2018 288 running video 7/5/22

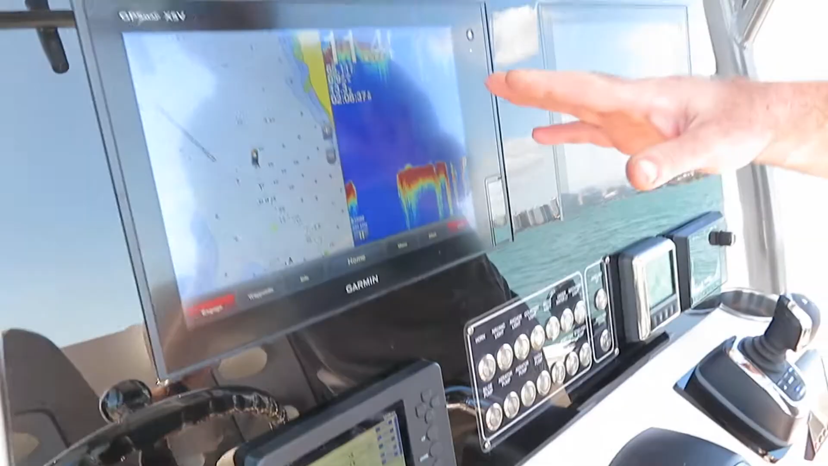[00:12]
It's a 2018, it has twin Garmin XSV displays,
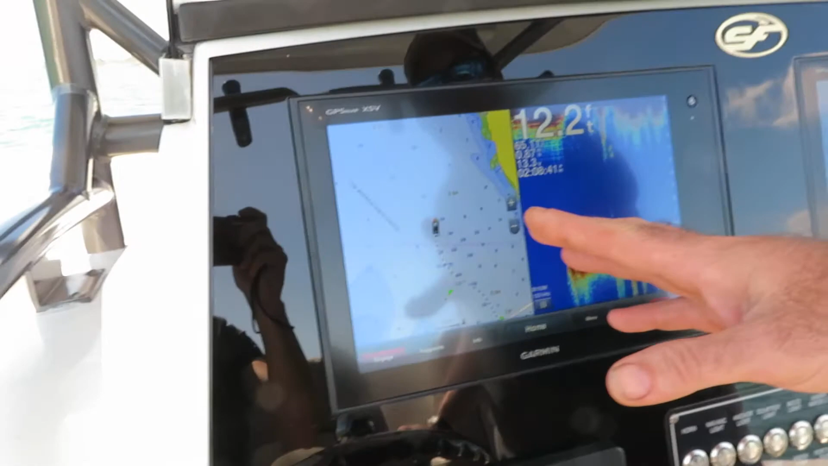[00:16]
here's your chart plotter, depth finder,
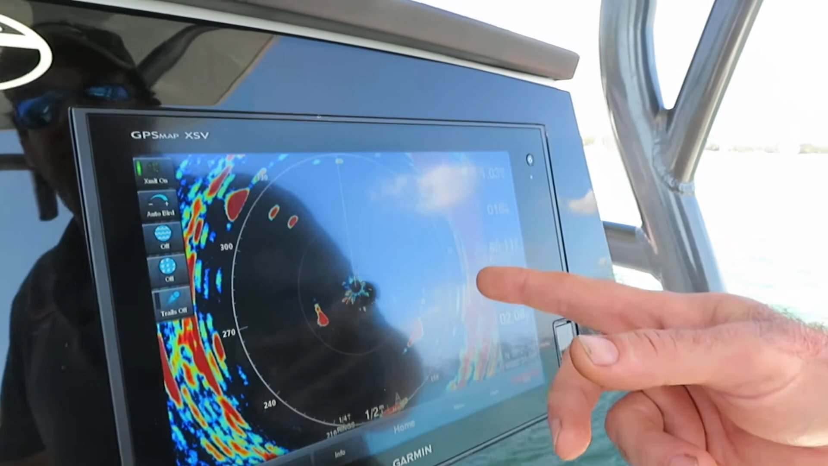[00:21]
this has the radar on it as well as we're not in control of anything and the motors are moving and holding us.